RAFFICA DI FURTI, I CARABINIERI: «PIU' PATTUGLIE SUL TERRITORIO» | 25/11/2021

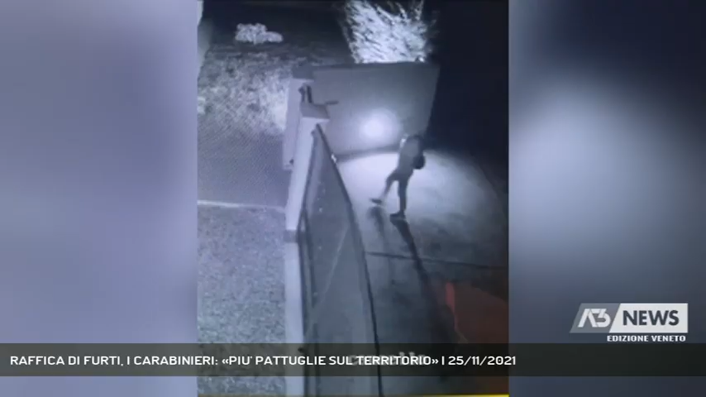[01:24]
C'è anche chi ha deciso di postare sui social le immagini dell'irruzione di un sgradito visitatore nella propria abitazione.
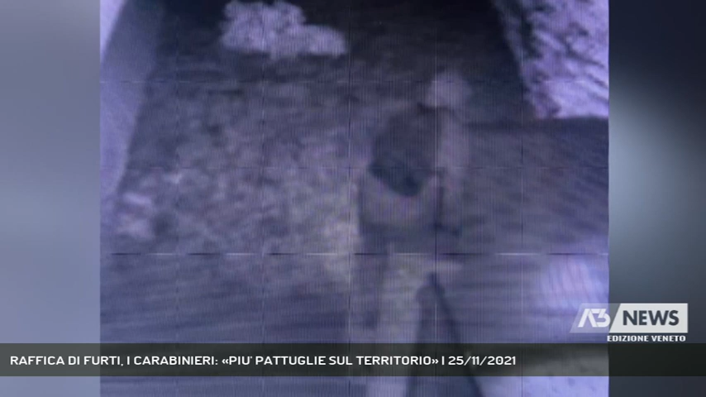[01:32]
Si vede quando salta il cancello indisturbato e poi entra in casa. L'appello del sindaco. È fondamentale riuscire ad avere una rete capillare anche di occhi e di segnalazioni, anche per le cose più semplici.